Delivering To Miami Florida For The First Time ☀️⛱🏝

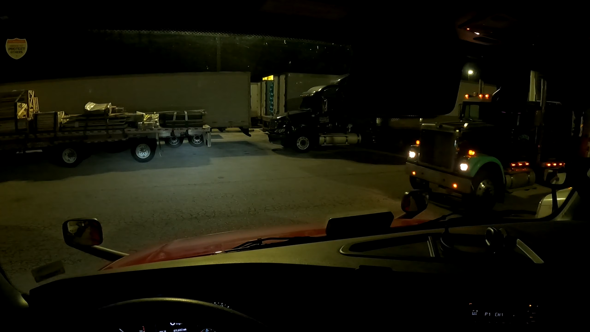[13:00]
and man, that guy's backing up, so I should probably try to go that way, but that's gonna be tight, honestly.
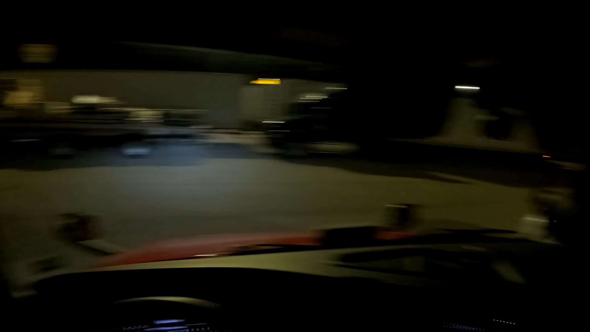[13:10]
But maybe I'll pull out this way and then back up. That's what I'll do, what that guy did. So but yeah, we're 266 miles away